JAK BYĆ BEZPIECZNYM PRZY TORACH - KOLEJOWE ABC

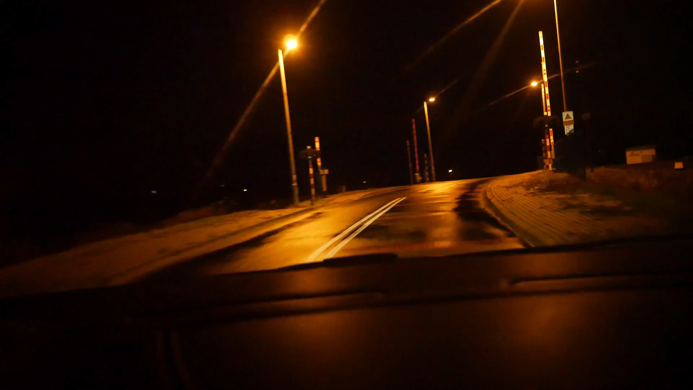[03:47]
Tata dzwoni, uważaj dokładnie, lęka dzięki, faktycznie nawet jak są rogacki podniesione to przed tego typu przyjazdem tym lepiej zwolnijcie rozłożycie się i wtedy bądźcie sobie bezpiecznie to ta ręka? dokładnie tak pamiętajcie